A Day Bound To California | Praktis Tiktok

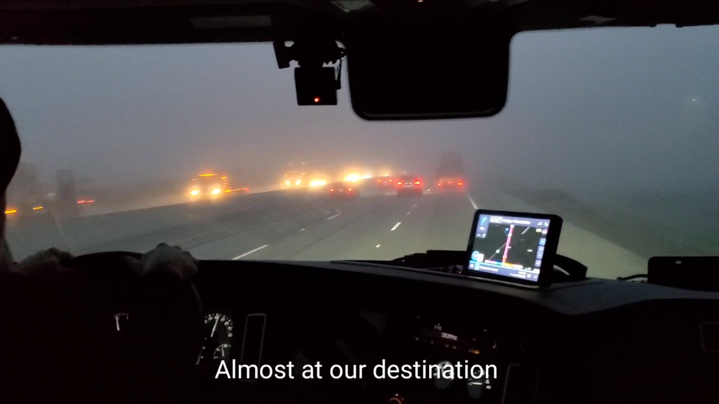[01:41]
We're actually under 20 miles and towards Fresno. It's foggy. How was the weather, honey? I just got up, guys. Just cold and foggy. They actually say they're ice watch for icy roads. So yep. Almost there. See you guys. That's a little more.